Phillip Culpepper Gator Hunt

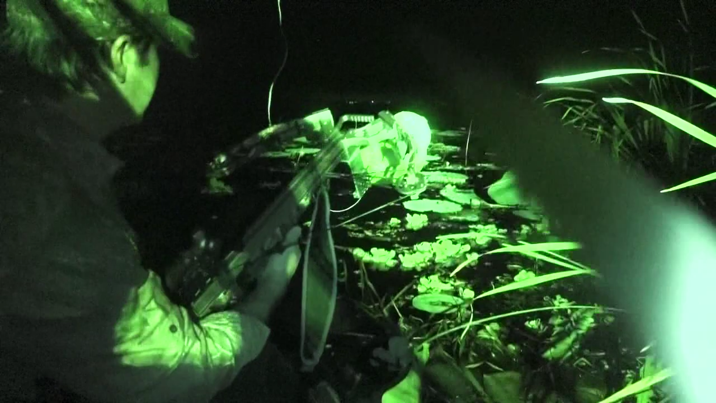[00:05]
all right let me get it let me get rigged up before we keep give me a second to the right over here you got it right below the eyes back about you know seven is he big enough you reckon